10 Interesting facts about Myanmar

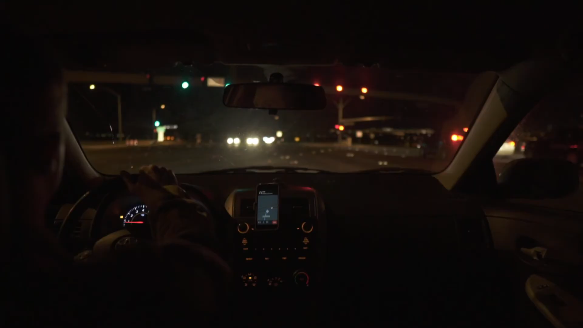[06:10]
It's harder to seek incoming traffic when turning a corner.